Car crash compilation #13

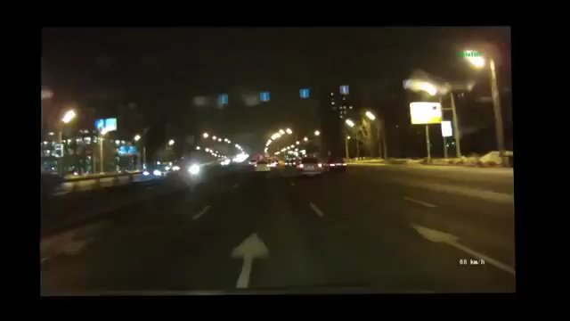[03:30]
Чем, как всегда, распашки работаешь. Ух, ёб, ты видела? Да ты чё, останавливаешься? Охренеть!